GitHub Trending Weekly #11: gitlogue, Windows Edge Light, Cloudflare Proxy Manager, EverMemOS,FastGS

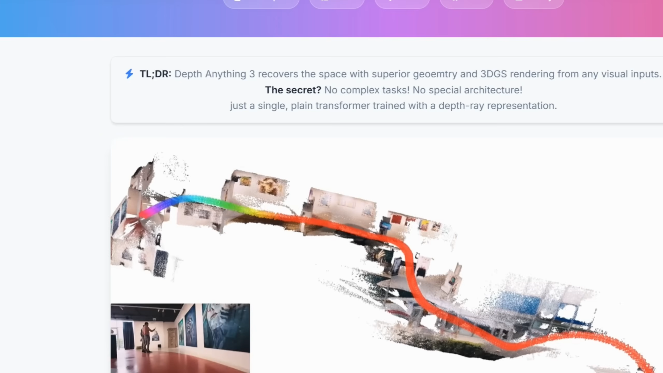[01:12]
One model can handle monocular depth, multi-view depth fusion, pose-conditioned depth, and even 3D Gaussian prediction for high-fidelity novel-view synthesis.